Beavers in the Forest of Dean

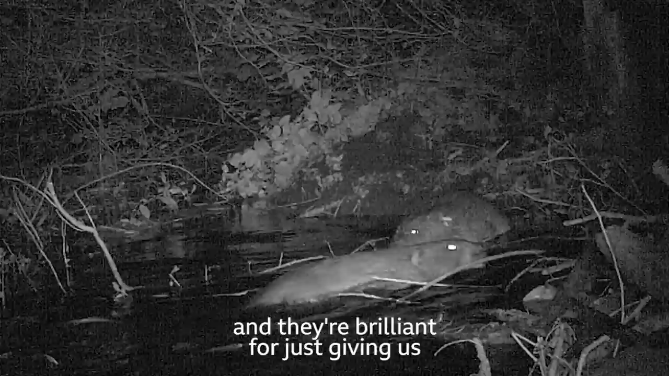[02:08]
And they're brilliant for just giving us a little bit of an insight into the lives of the beavers. The footage is really interesting because every five,
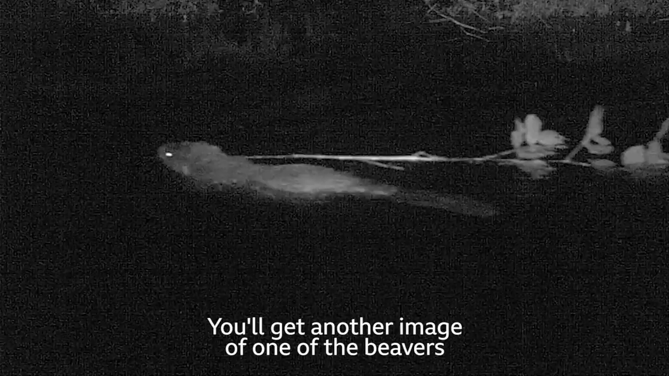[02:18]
ten minutes or so you'll get another image of one of the beavers dragging various vegetation, dock leaves and brambles and nettles, busily creating their habitat.